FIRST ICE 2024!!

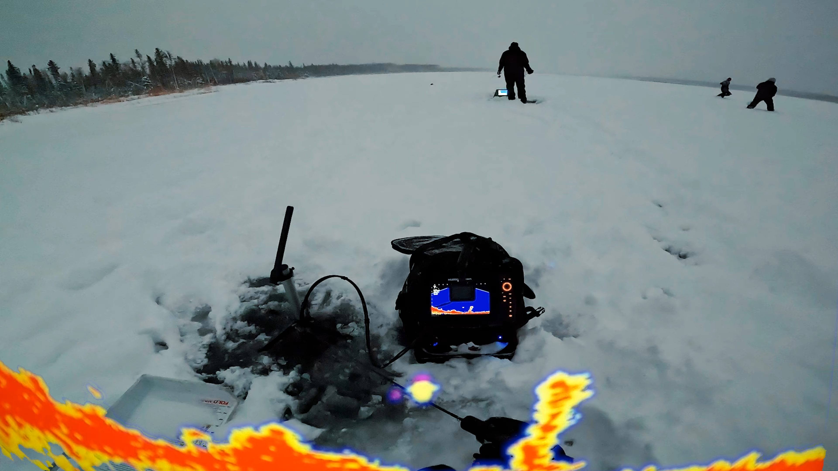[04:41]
I thought for a second he was gonna do it. He came like right up to it and just left. Oh God, oh God, oh God, oh God. Record.
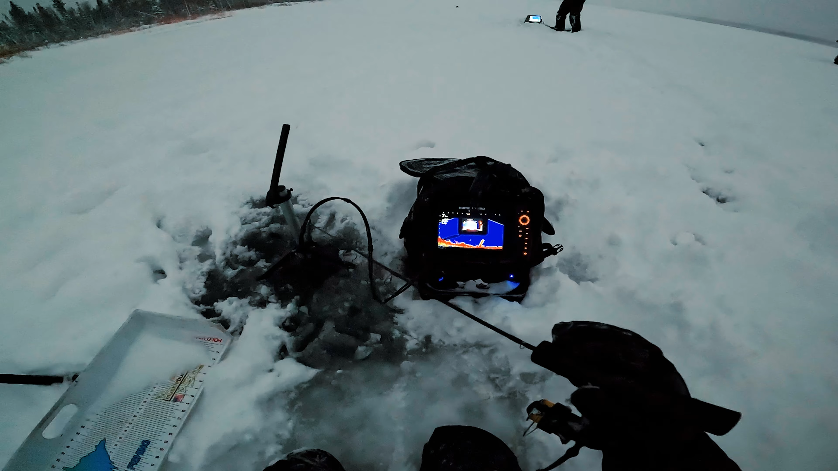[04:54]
Another fish just came in. Where'd you go? two fish have been caught. A few fish have been marked. I just saw, I think, two separate fish. They looked big. I didn't see that first fish on live, so I don't really know, like, a size judgment. We are fishing pretty shallow, so everything kind of is magnified on live. But those two fish came in pretty hot and very close to bottom. And that first one looked big. And then I went to stop the GoPro. A second fish came in.